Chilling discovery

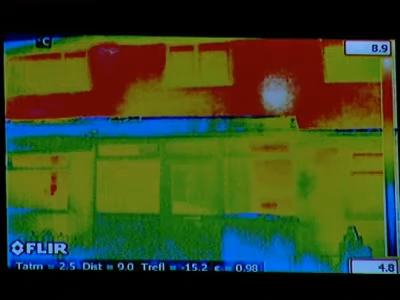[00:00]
What you're looking at there is the colour of money. Each colour on this thermal image of a
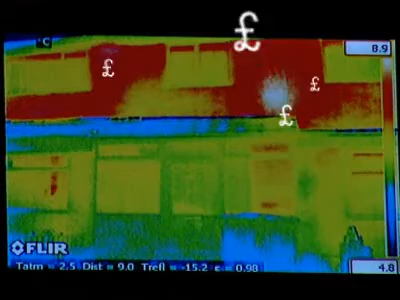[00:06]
On screen: scale top 8.9°C, scale bottom 4.8°C
house represents different amounts of heat escaping, heat that the householder has already paid for, expensively.
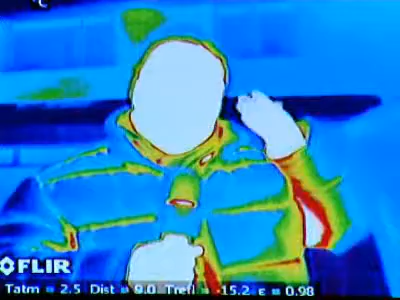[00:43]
The white bits, like my head, show where there's lots of heat escaping, and the darker bits, like my jacket, show that there's less heat escaping.
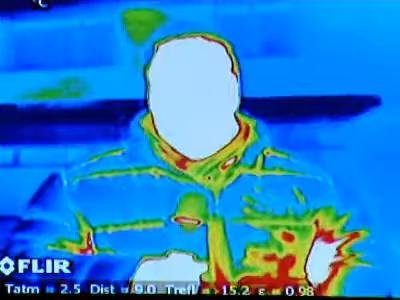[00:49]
The scan van can measure the energy efficiency of up to 1,000 homes an hour.